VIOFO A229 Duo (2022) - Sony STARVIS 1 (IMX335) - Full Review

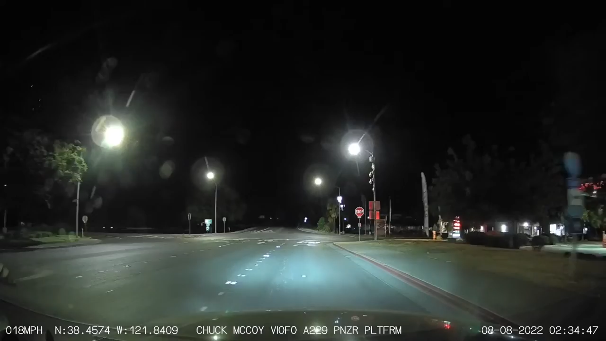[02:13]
I have the CPL filter for the rear camera and there is no CPL filter for the rear camera and there is no CPL filter for the rear camera and there is no CPL filter for the rear camera. Recording two channels started. Hey guys welcome back. This is going to be an audio video test of the Viofo A229 Duo. Right now I'm speaking to you live directly to the camera.
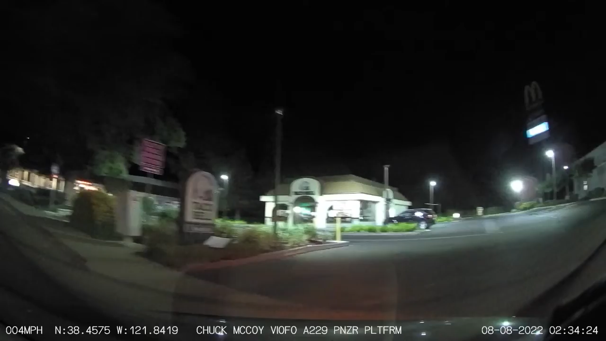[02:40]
Both channels are recording at 2k at 30 frames per second and the bit rate is set to maximum.
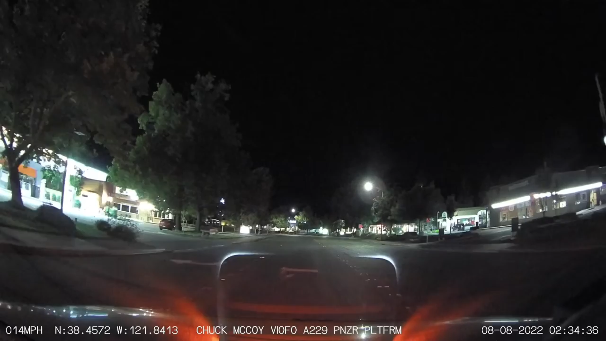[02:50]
And I have removed the CPL filter from the front camera and there is no CPL filter available for the rear camera. Recording two channels started. Recording two channels started.